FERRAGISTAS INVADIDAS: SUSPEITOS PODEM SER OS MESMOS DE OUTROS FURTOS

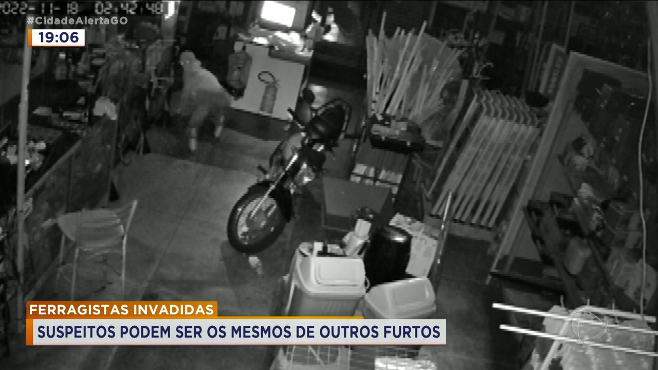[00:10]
Na mesma imagem, é possível ver quando o bandido se abaixa e vai até a frente da loja, onde estão alguns dos equipamentos mais caros. Logo em seguida, o comparsa aparece. O ladrão se movimenta sempre abaixado, para não acionar o alarme da loja. Ele também vai em direção à parte da frente, onde as ferramentas de maior valor estão. Os dois bandidos usam bonés e um pano na cabeça. Depois de alguns minutos, o alarme é acionado e um dos ladrões sai correndo.